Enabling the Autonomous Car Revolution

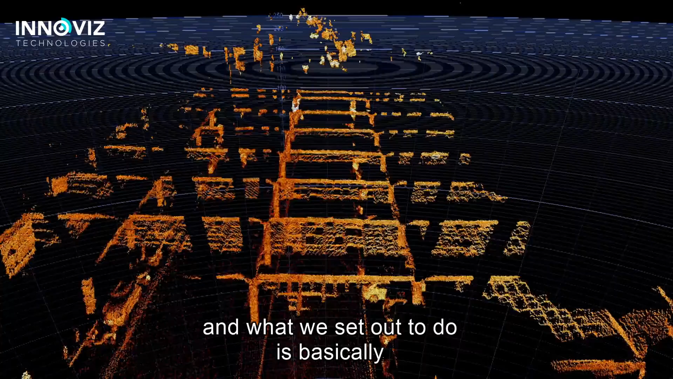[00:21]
And what we set out to do is basically to replace those LiDARs that exist
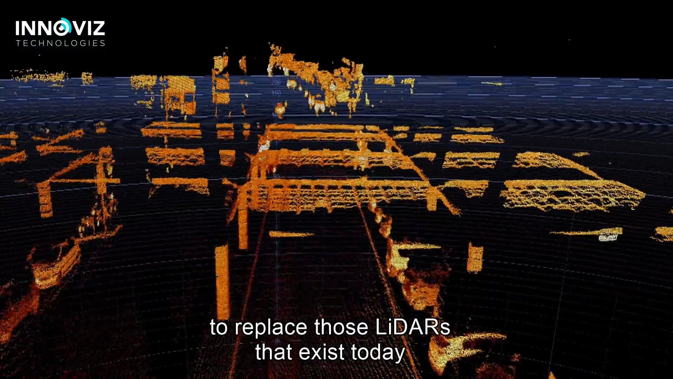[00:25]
today with something that's completely based on semiconductor components.
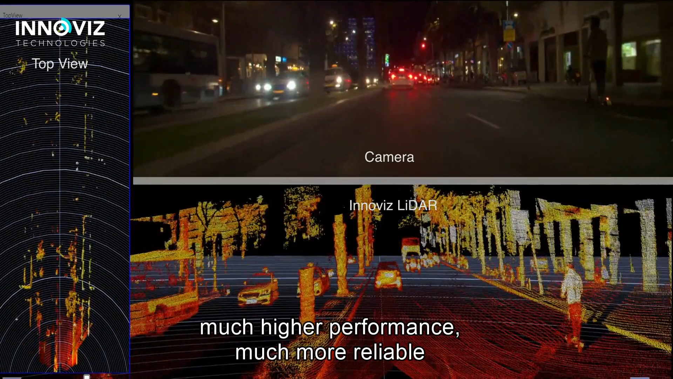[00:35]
And really what we believe is that's the thing that's going to enable the large scale, the volume sales of autonomous cars.
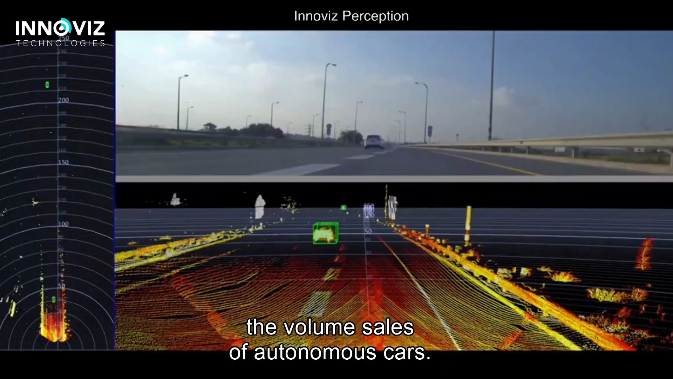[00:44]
Our solution includes three different, completely different types of technologies and three different semiconductor components, plus all the software that makes all this thing work together.
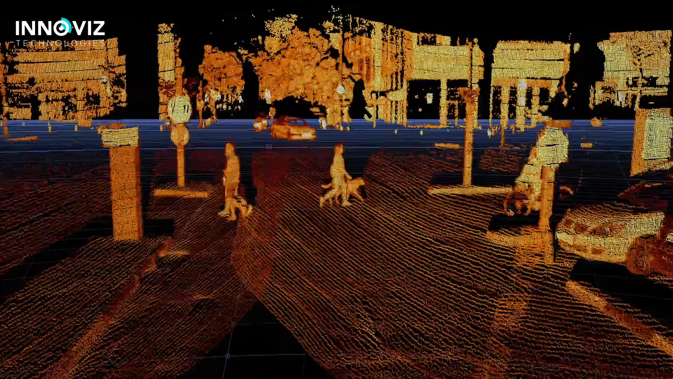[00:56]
It's not just a small incremental change to what's out there.